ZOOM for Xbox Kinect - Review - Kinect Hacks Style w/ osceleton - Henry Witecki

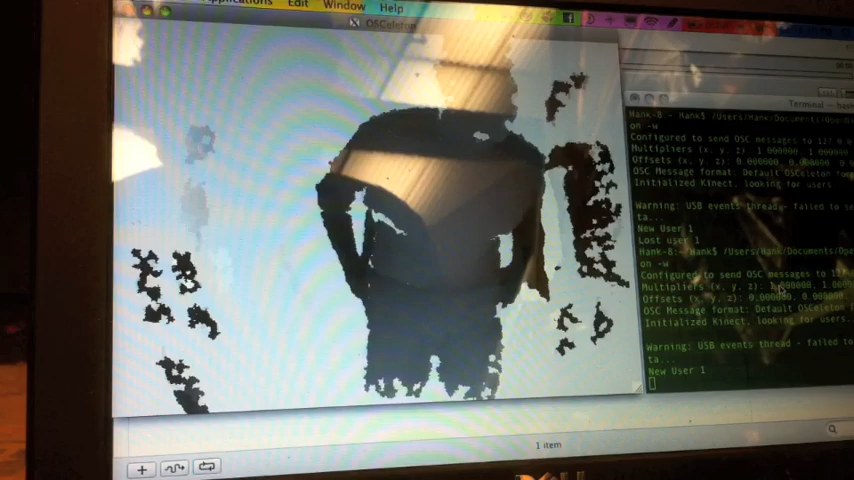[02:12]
So, now you see I am a lot closer.
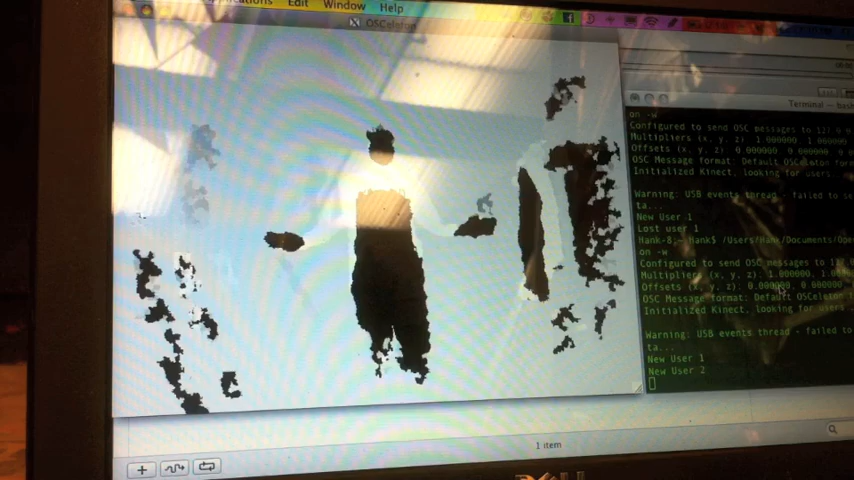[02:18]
See where it does that fade?
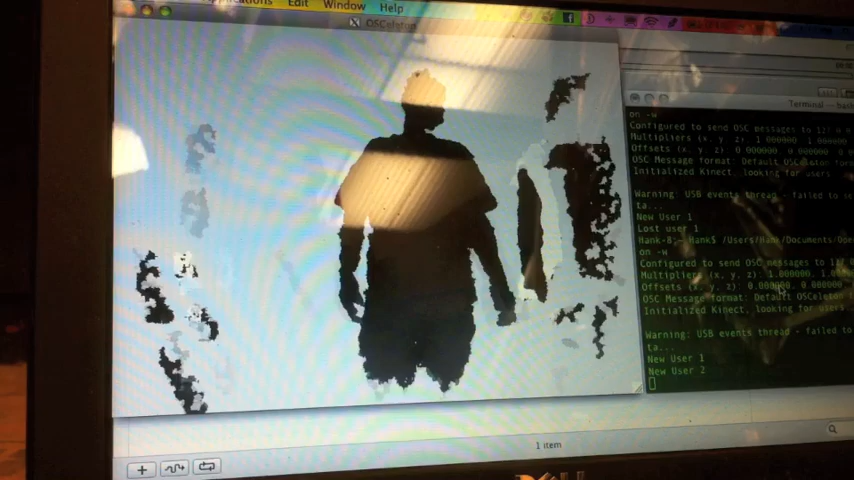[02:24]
I am a lot closer to the Kinect than I was with the zoom off.
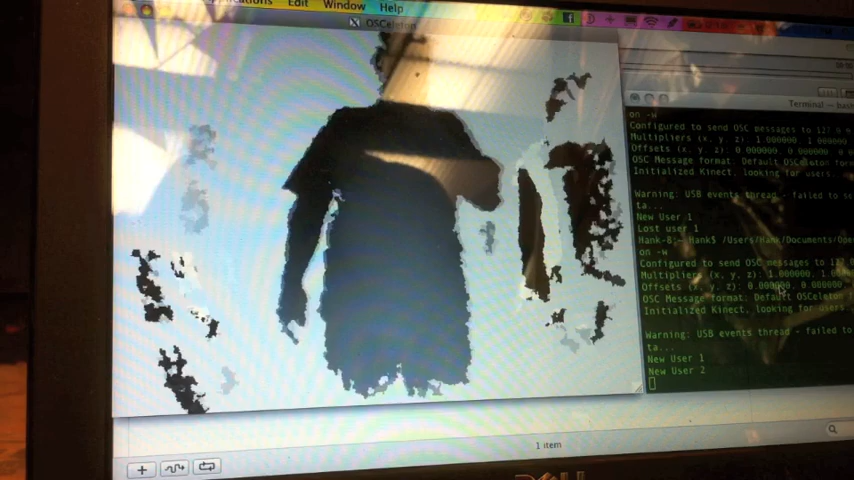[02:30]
So you can see that while it is choppy and distorted, you are significantly bringing in the
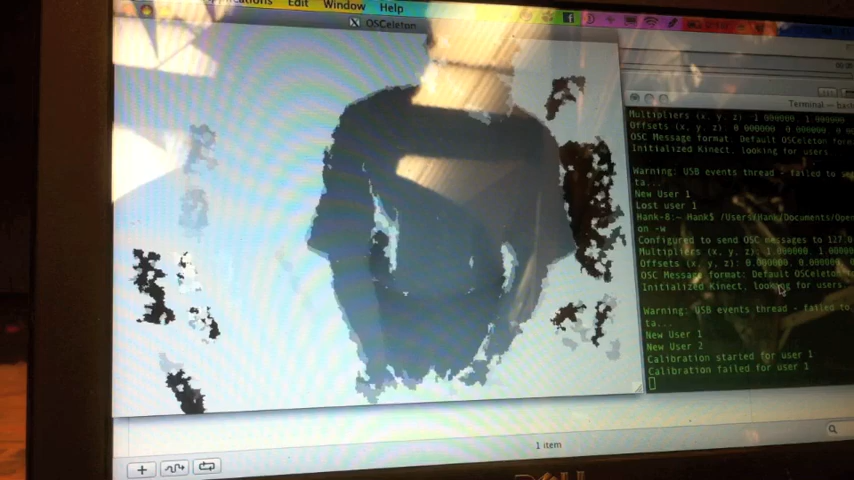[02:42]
space required to play with the Kinect. So, I'm convinced. I think if you are having a problem in your living room, from what I'm seeing here,
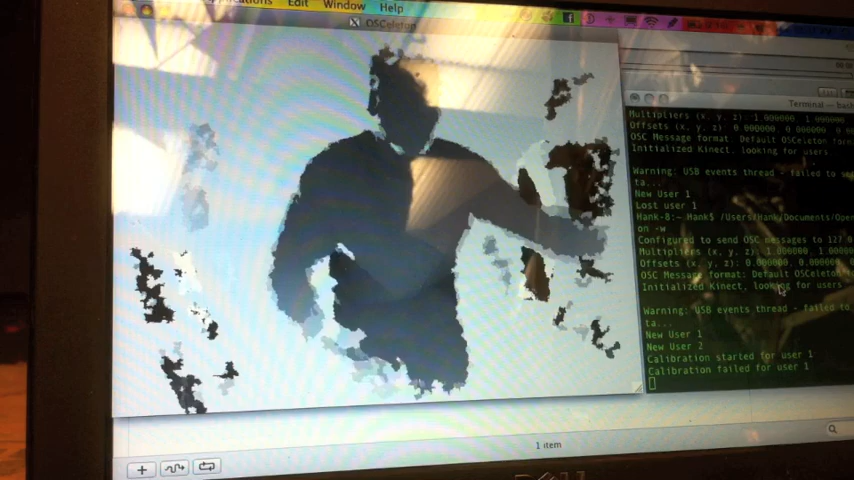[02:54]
it seems like it's not going to be perfect because of the obvious distortion.